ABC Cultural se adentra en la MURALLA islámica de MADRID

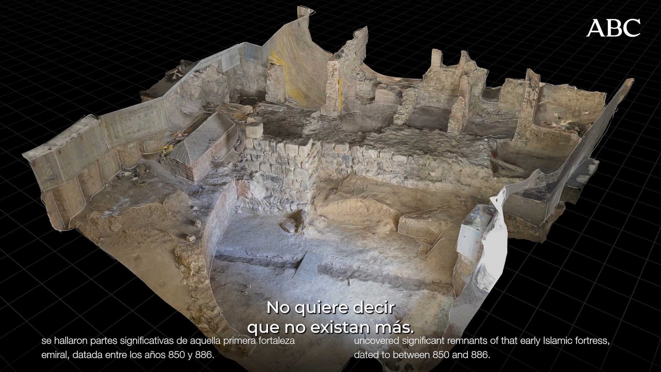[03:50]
No quiere decir que no existan más. De hecho, nosotros tenemos este cimiento, en este edificio está más adelante también.